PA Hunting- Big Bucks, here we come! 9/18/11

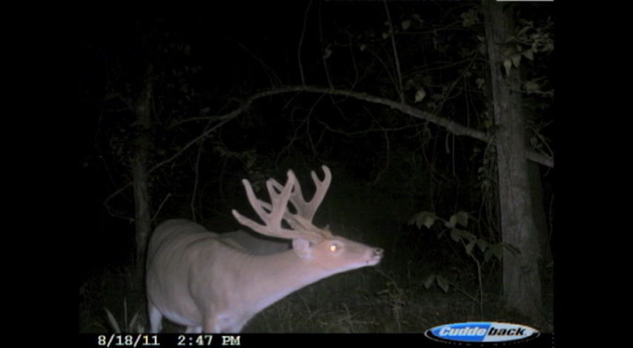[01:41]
One of the bucks is a really nice, really nice sized deer. It's on his property that he's going to be hunting, and hopefully he can get an arrow or a bullet through him.